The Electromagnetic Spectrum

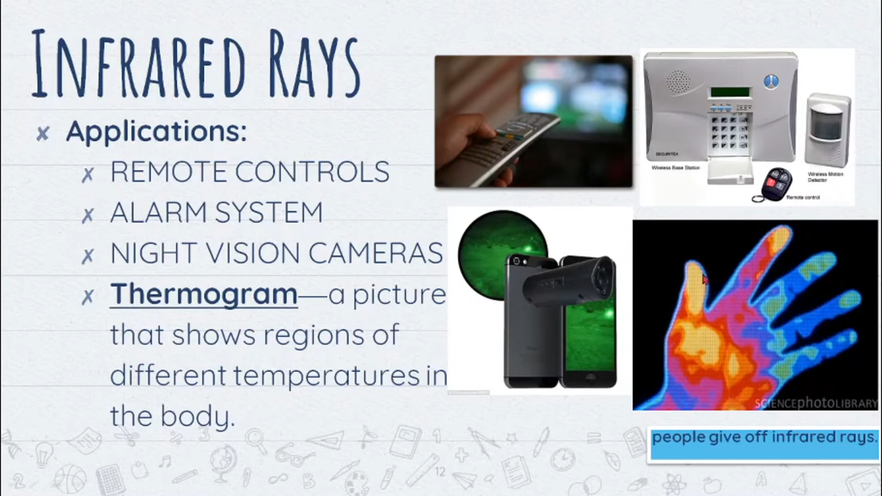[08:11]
When we use night vision cameras, the one that we utilize there is the heat that is being given off by a particular organism or by a particular thing.
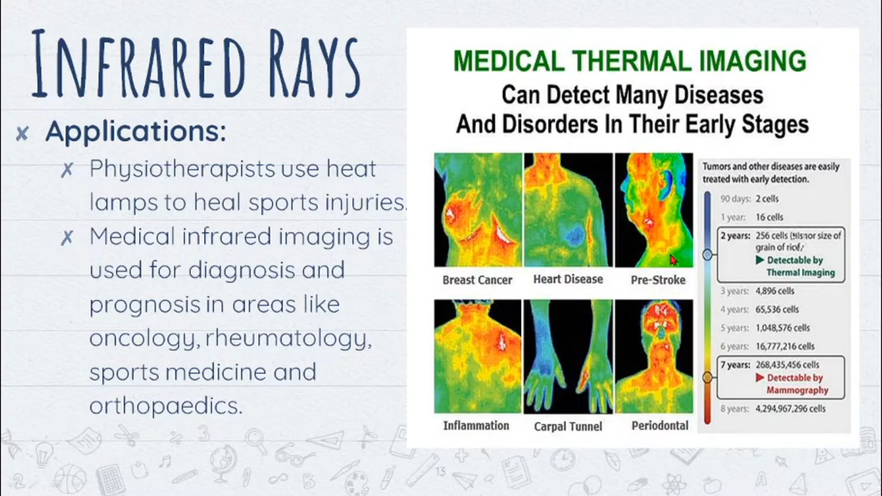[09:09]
Okay, so it can detect many diseases and disorders in their early stages due to the heat given off by our body. So, there will be normal scale and there will be abnormal scale. So, those with abnormality in the body will be detected by infrared. In terms of heat given off by that particular region.